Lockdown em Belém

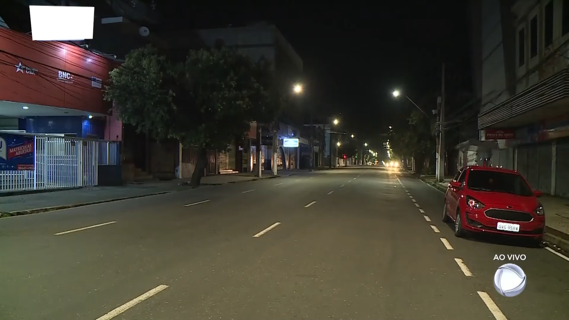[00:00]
Ruas vazias ou com pouco movimento. Assim foram as primeiras horas de lockdown em cinco municípios da região metropolitana.
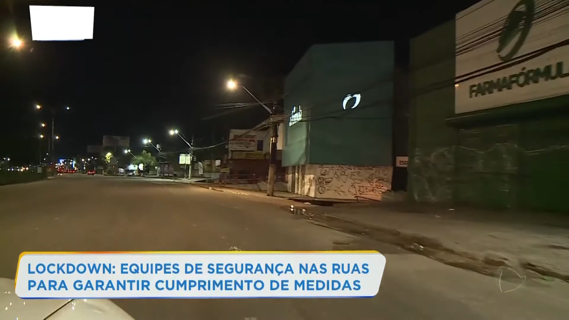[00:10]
Belém, Ananindeua, Marituba, Benevides e Santa Bárbara do Pará. Até vias de grande movimento estavam sem o tradicional vai e vem. O lockdown suspende todas as atividades
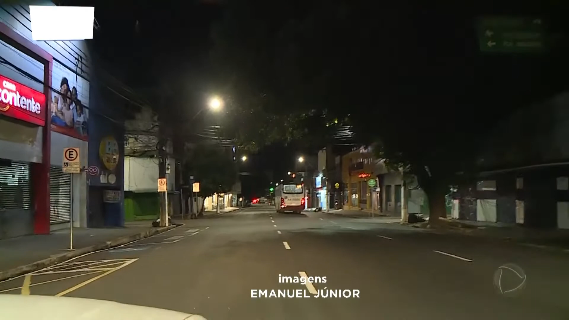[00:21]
não essenciais e restringe a circulação de pessoas nas ruas. O objetivo é frear a contaminação da Covid-19 na região.